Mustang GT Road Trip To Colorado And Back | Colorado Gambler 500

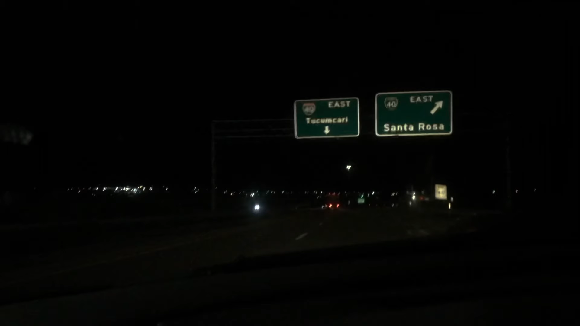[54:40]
After 6 hours on the road from Durango down to Albuquerque and then pushing down I-40 to Santa Rosa, New Mexico, we finally decided to stop with the headlight situation and just everything going on with the car. Figured it was safer. Stop. Grab a room in Santa Rosa, fairly inexpensive, and call it a night and do the other 6 hours the next morning.